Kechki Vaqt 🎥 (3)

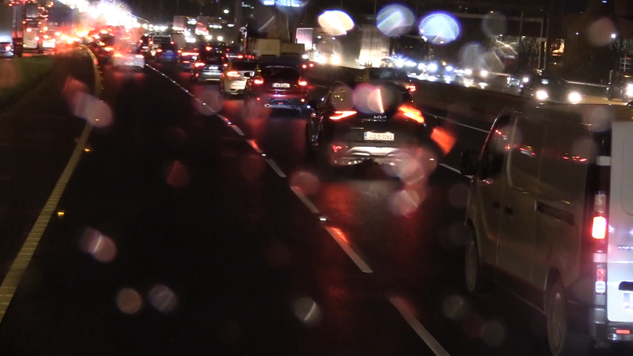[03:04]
Mashinalar ko'p, juda ham. Bu tarafta ham, bu tarafta ham ko'p. Mana shu yerda men juda ko'p joy tashladim oldimda, ko'rdingiz, mana shu yerdan bir 5-6 ta mashinani kirgizib yubormoqchiman. 5 tami, 10 tami farqi yo'q, kirsa bo'ldi. Qarang, hozir bir pasda to'ladi shu joy. Men qancha sekinlasam ham to'ladi.